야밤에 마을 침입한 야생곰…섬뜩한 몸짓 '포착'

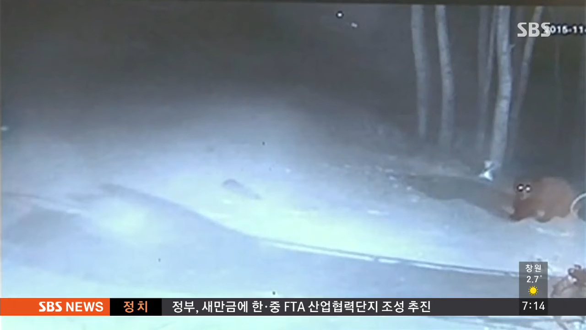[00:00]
검은곰 한 마리가 마을의 모습을 드러냅니다. 이를 본 개는 도망가고 곰은 곧 이 개를 쫓기 시작하는데요.